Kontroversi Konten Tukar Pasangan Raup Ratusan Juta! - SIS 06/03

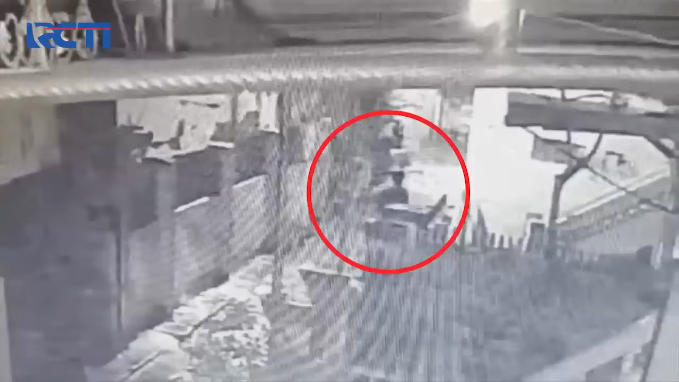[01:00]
Mengejutkan dalam rekaman CCTV musola dekat lokasi, sebelum kebakaran terlihat seorang pria berinisial ZL masuk ke rumah korban.
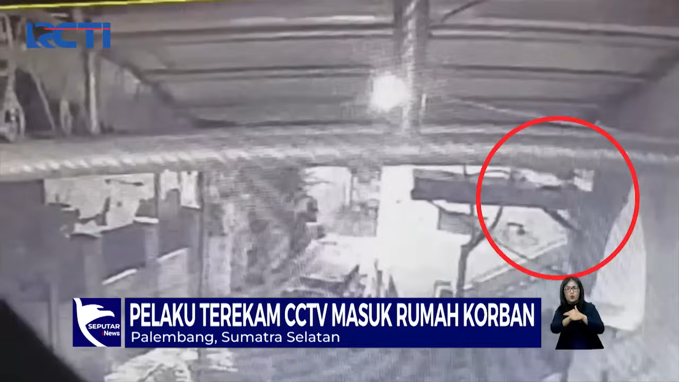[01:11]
Pelaku ZL diduga sengaja melakukan pembakaran lantaran cintanya bertepuk sebelah tangan karena wanita hidabannya telah menikah. Pembakaran itu sekilas ada rekaman dari CCTV, tujuh orang naik tangga ke rumah yang terbakar, kemudian dia langsung lari.